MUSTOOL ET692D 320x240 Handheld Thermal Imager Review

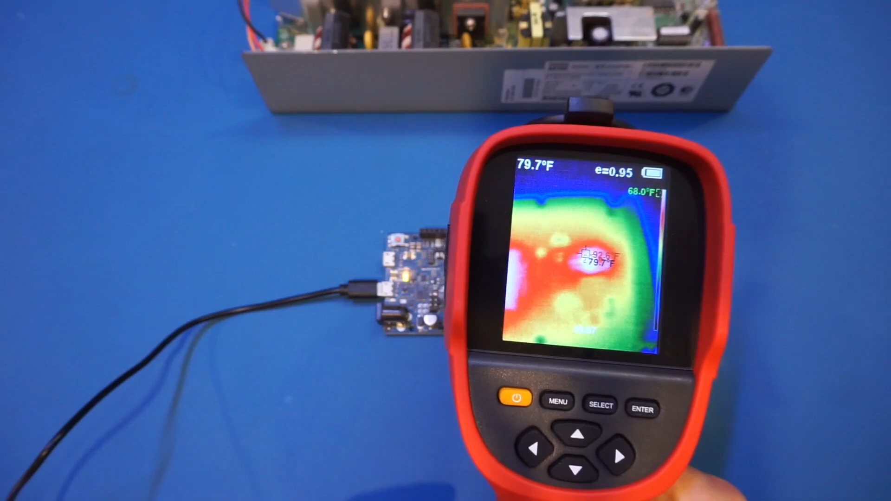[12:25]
On screen: spot 79.7°F
yeah you can see that the thermal camera was not able to pick up any significant details on this board which is a little bit of disappointing as to be very honest i had
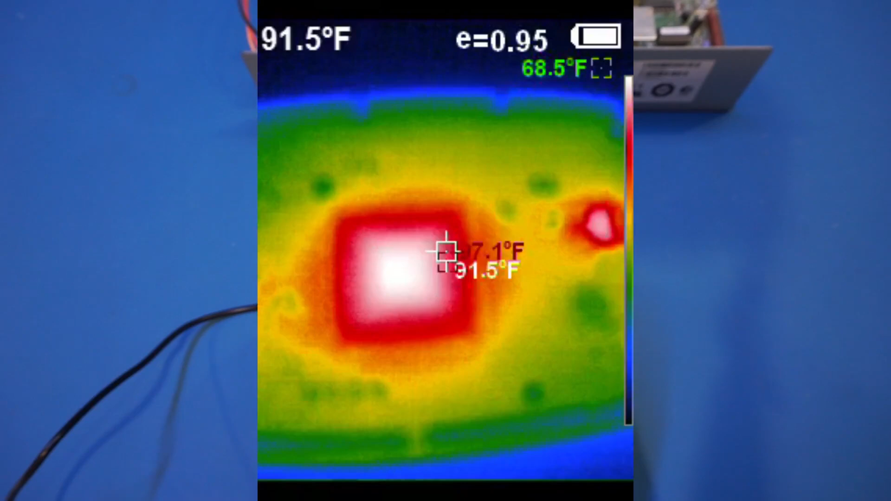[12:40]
On screen: spot 91.5°F
expected somewhat better results given the 320 and 240 resolution here the focus of this thermal camera is fixed
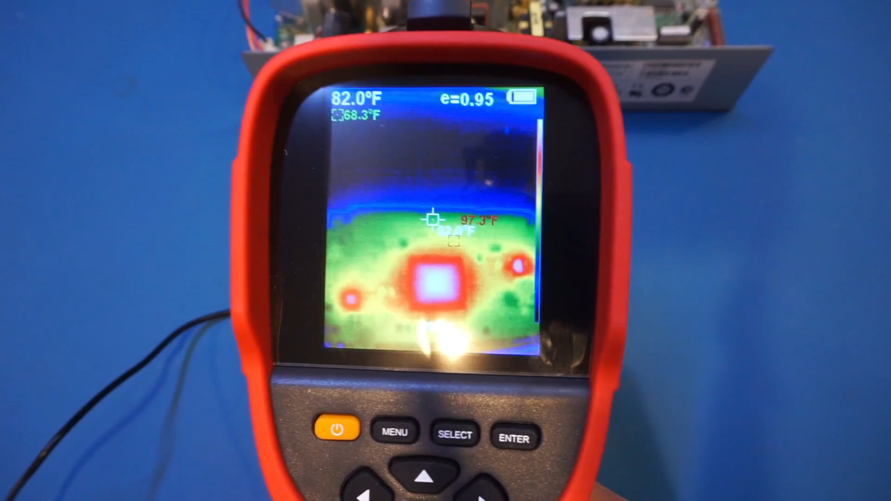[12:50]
but the manual did not specify a minimum distance but you can see that it doesn't really matter
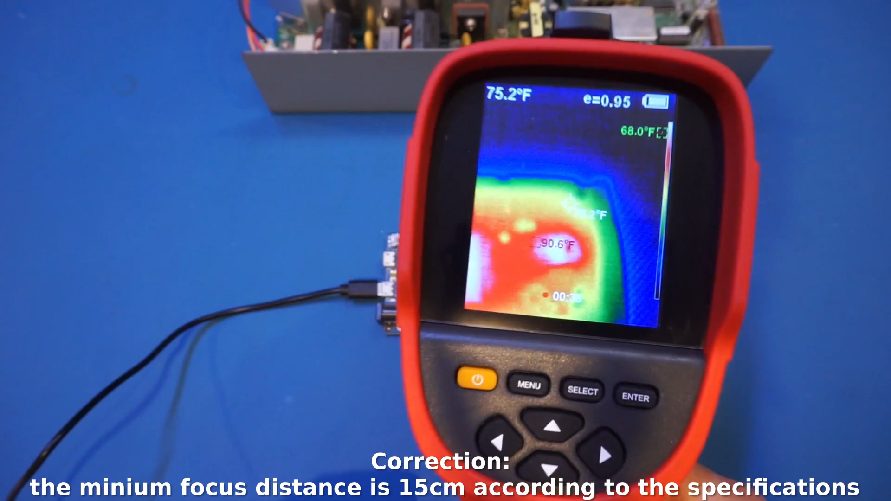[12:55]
as i can go very far here and very close it just seems that the image is quite a bit blurred
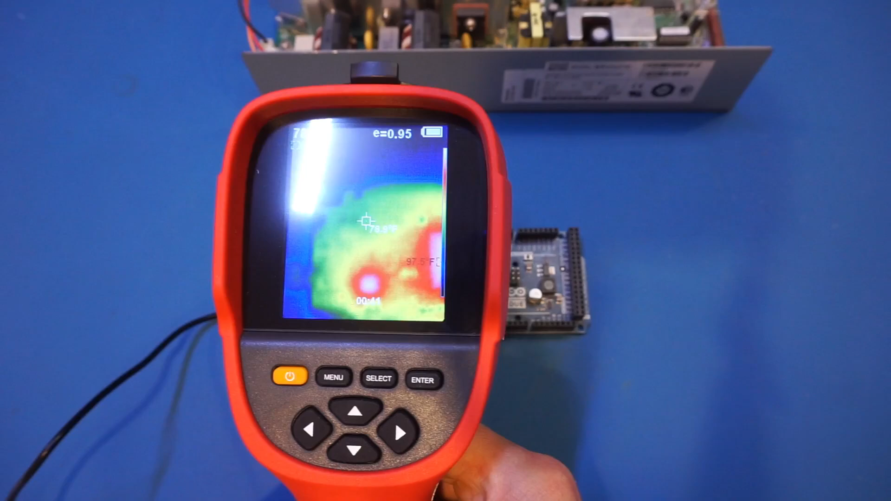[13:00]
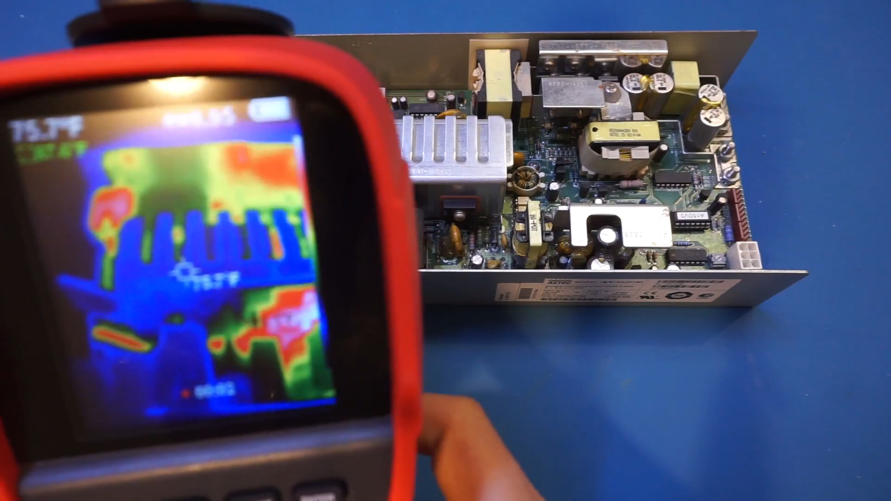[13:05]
and here's a view from the thermal camera of the switching power supply
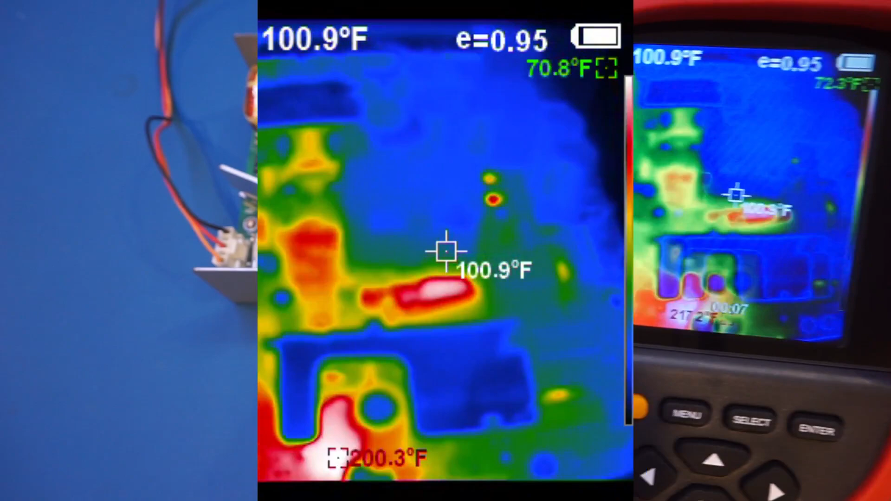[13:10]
On screen: spot 100.9°F
and again as you can see that is also lacking quite a detail here
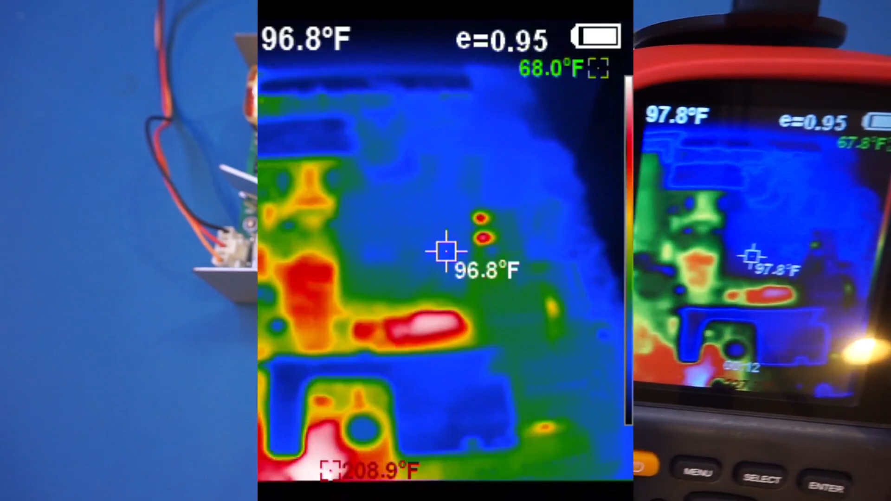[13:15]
On screen: max 208.9°F
and if you recall the other thermal cameras we used we could
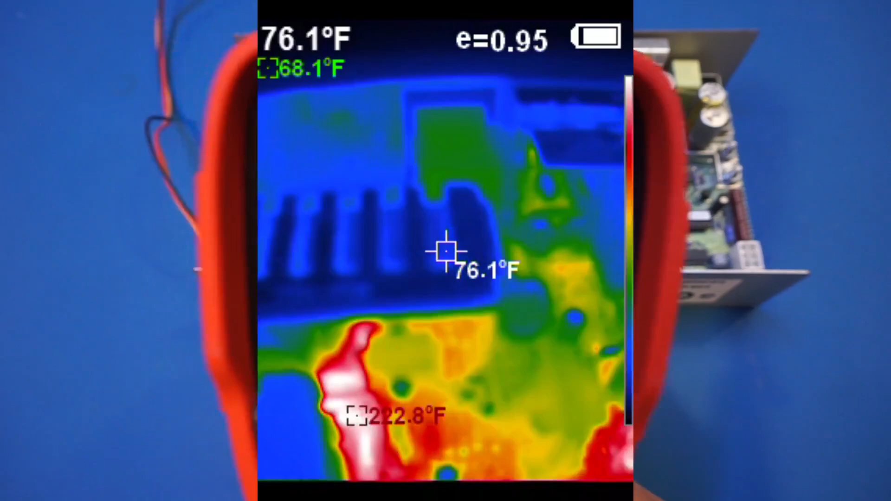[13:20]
On screen: spot 76.1°F, min 68.1°F
see some of the components here but here it seems it's just quite blurred and
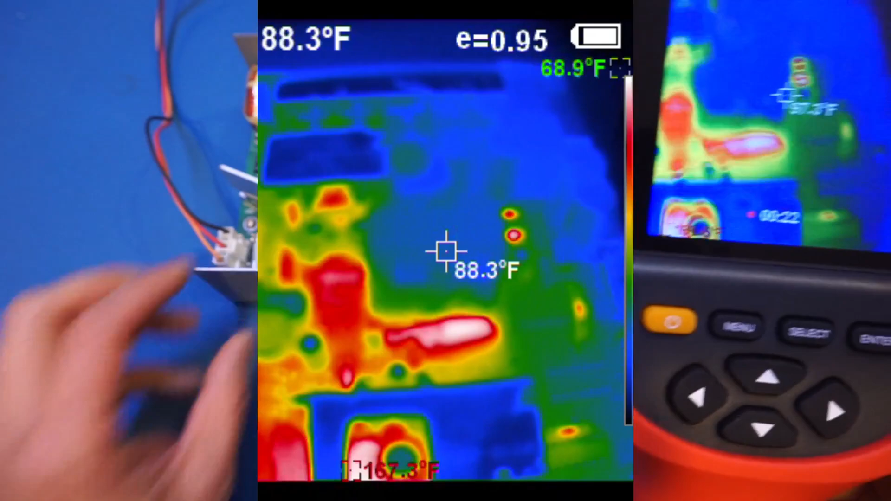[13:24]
On screen: spot 88.3°F, max 167.3°F, min 68.9°F
and if you take a closer look here on the top we have these
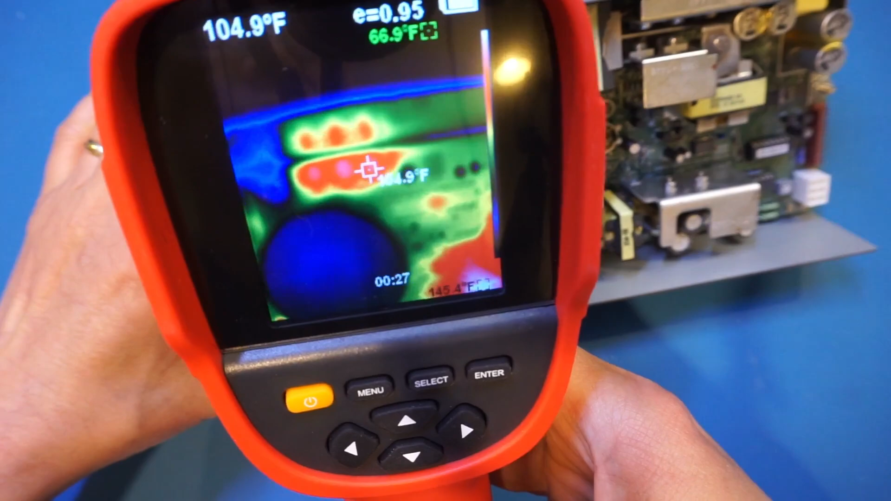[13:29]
On screen: spot 104.9°F
resistors up there and you can't really tell them apart from the thermal image here
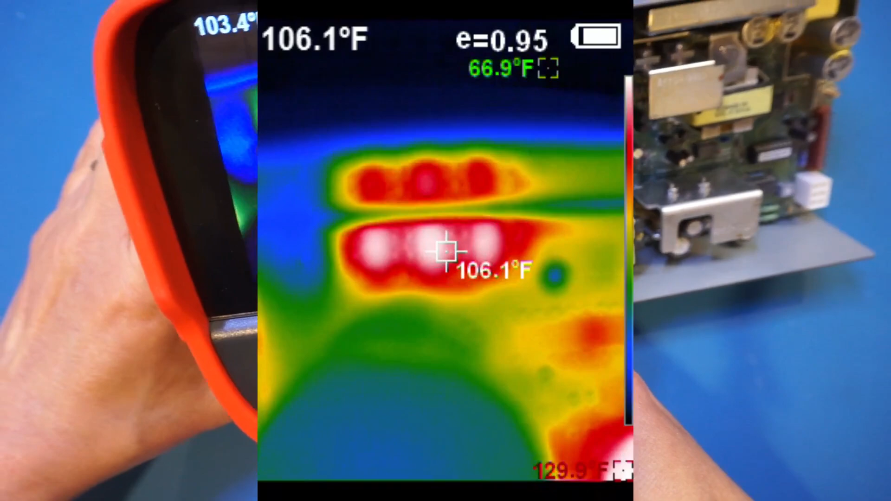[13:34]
On screen: spot 106.1°F
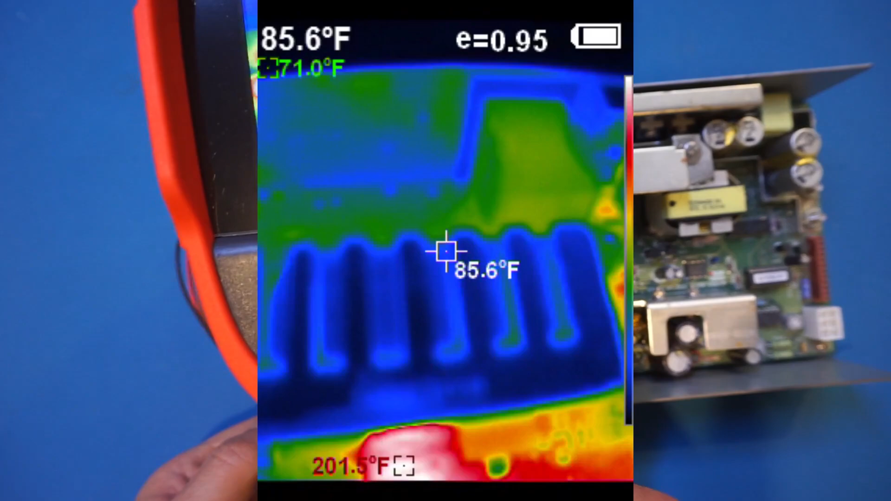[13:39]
On screen: spot 85.6°F
and if you recall when we used our uti 690b we could see each individual resistors back
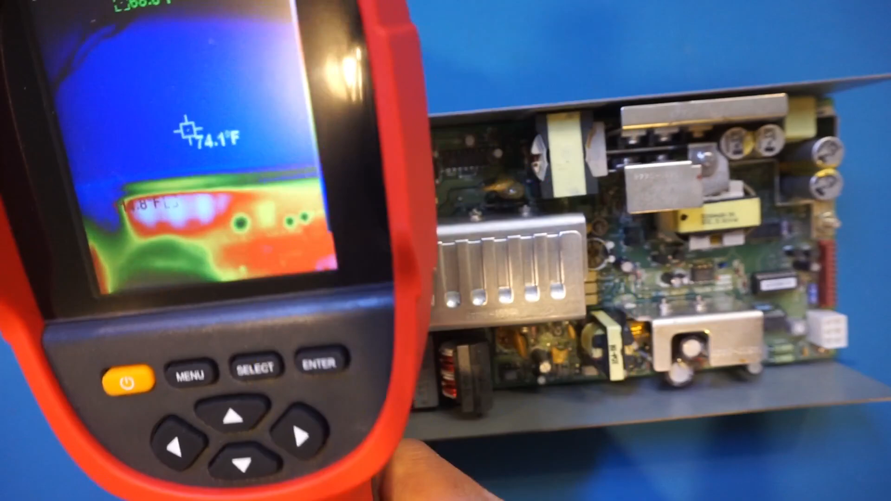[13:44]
On screen: spot 74.1°F
there but we can't with this thermal camera here i
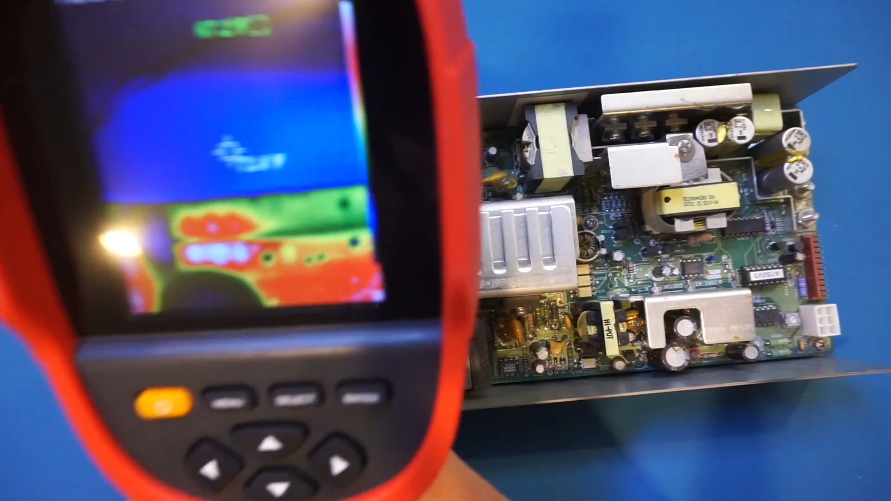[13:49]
took a video earlier examining the engine bay of one of my hondas
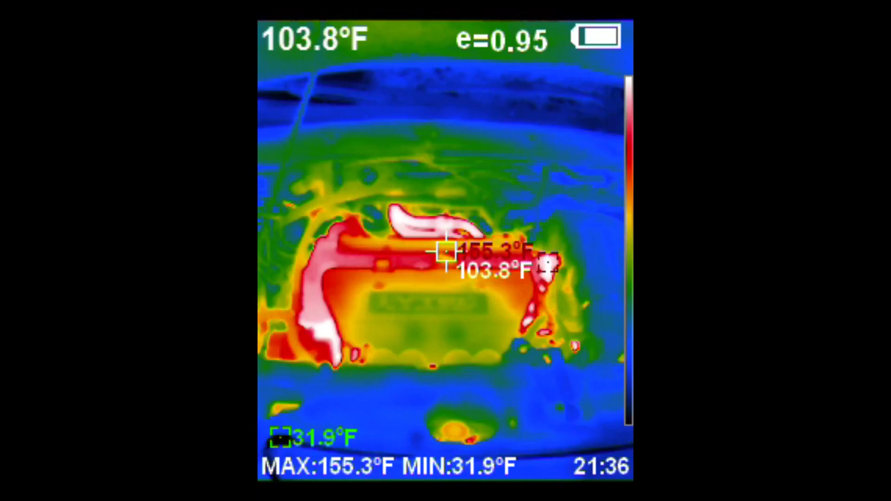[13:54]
On screen: spot 103.8°F, max 155.3°F, min 31.9°F
and the video quality was actually quite decent and you can see the word
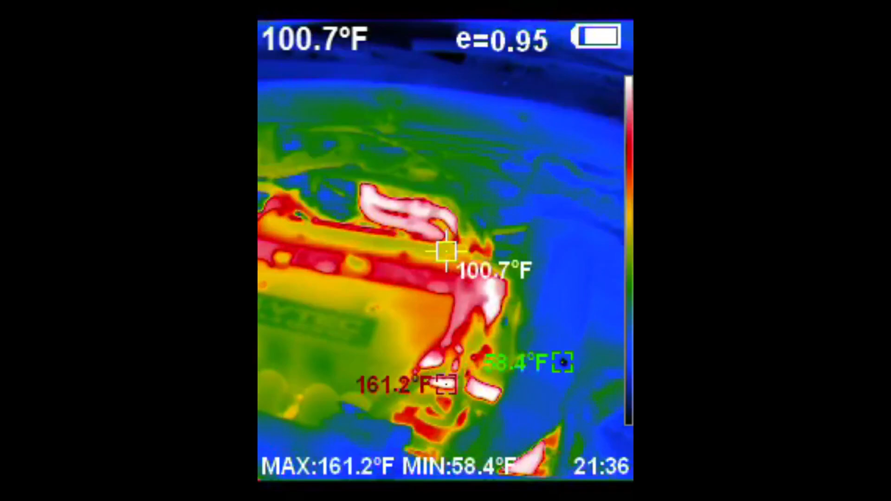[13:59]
On screen: spot 100.7°F, max 161.2°F, min 58.4°F
iv tech on engine cover so for the intended use when the objects are at least a few feet away this thermal camera is actually doing a decent job but due to the limited aperture the image does not appear to be as
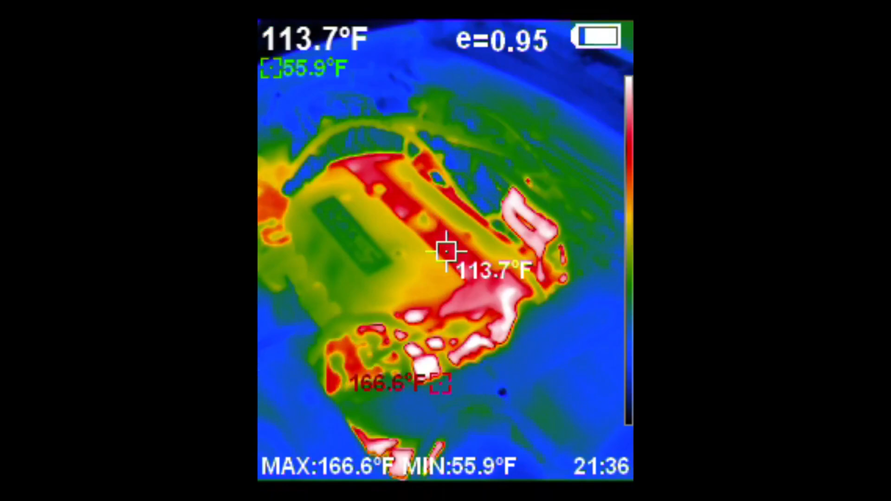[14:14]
On screen: spot 113.7°F, max 166.6°F, min 55.9°F
sharp one unique feature of the et692d is that it comes with pc software and you can adjust the blending of the superimposed visible spectrum image and ir image after you have taken the picture so basically every picture you take although saved to a single jpeg file it essentially contains two pictures one for the ir and the other for the camera i really like this implementation as if you recall for the unity uti 690b every